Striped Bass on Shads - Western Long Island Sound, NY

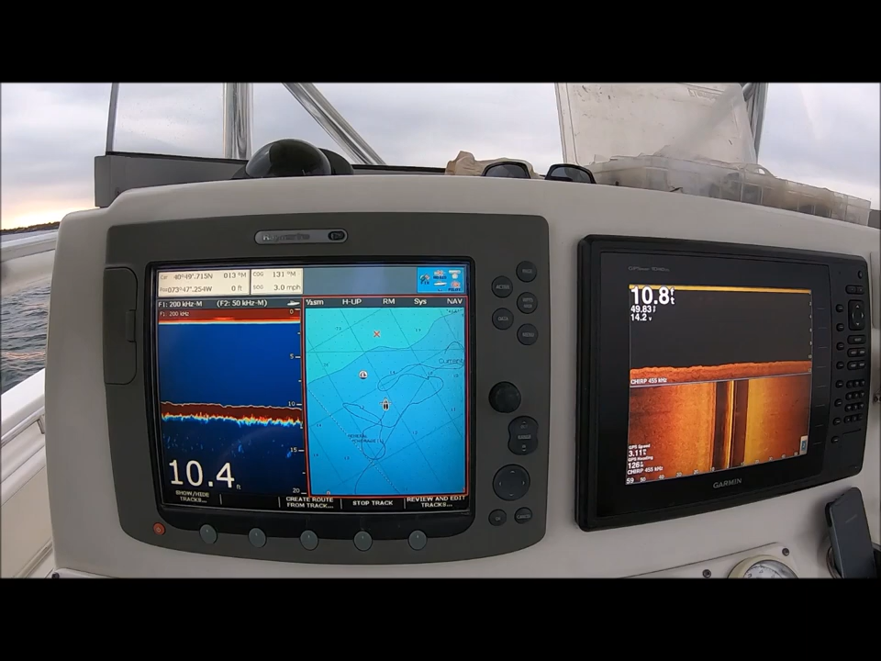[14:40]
So, you can see that there's a lot of little swirling around going on there, trying to stay in the same piece. And, I've got two machines that I'm working here. One is a Garmin, the other is a Raymarine, one's got a down view and a side view.
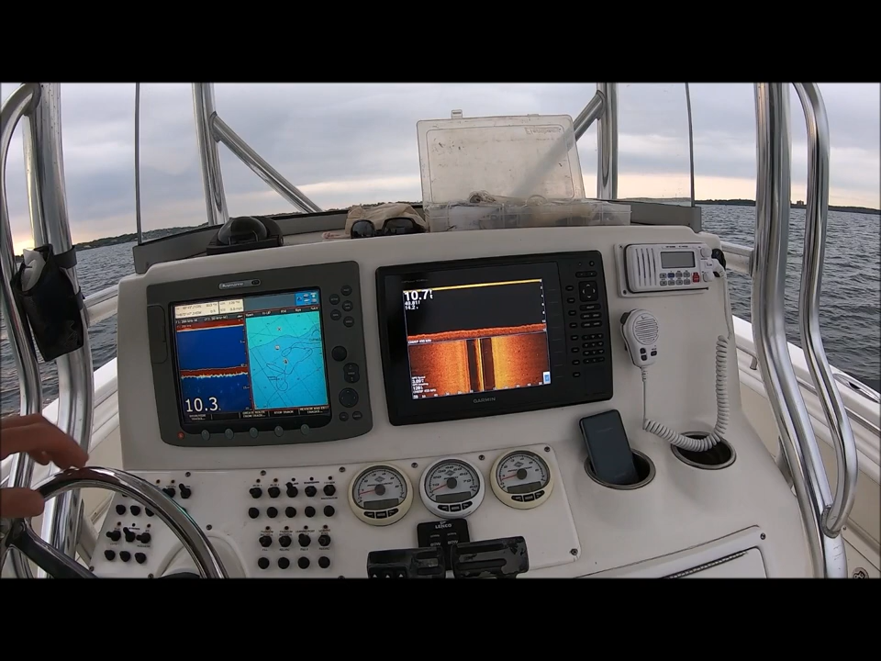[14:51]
And, the one on the left, the Raymarine, is just a down view and I'm using the plotter on that one. Let's get this camera set back up.